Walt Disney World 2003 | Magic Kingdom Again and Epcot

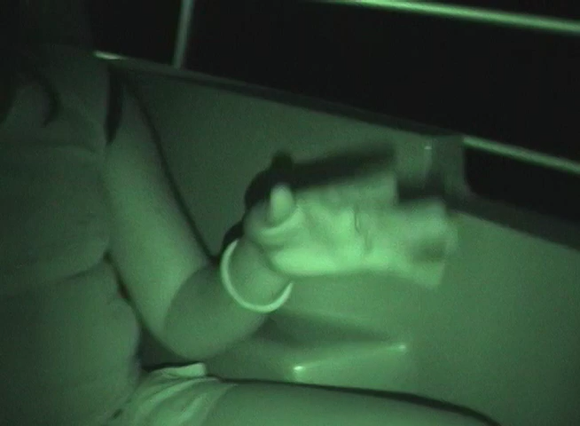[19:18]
Is that what you see as you're climbing up?
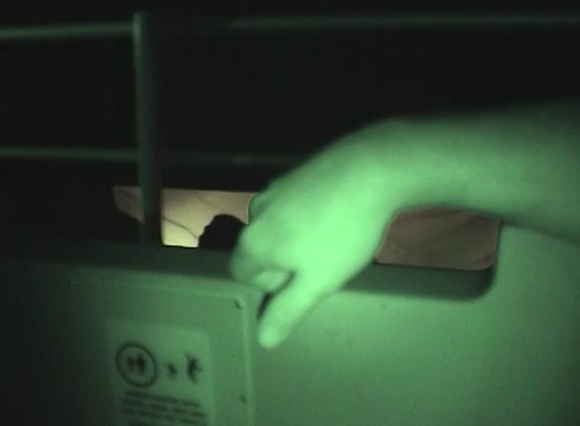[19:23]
No, that's where I see when we go down. After the ride.